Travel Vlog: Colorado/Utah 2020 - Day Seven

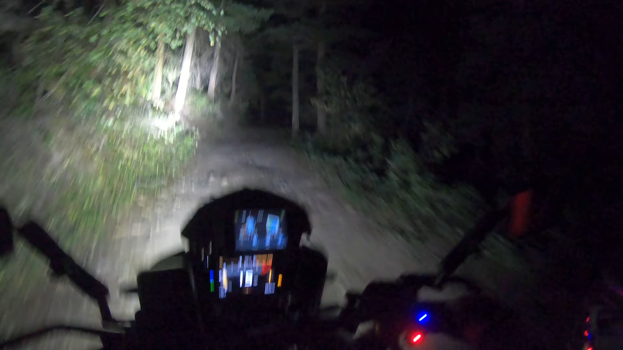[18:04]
I guess this is kind of a hard thing to ride on, isn't it? I should have cut over, shouldn't I? Oops. I guess this is kind of a hard incline to ride on, but it feels fun to actually go super fast on it. Well, super fast, like 20, but this is pretty jagged. I screwed up that line.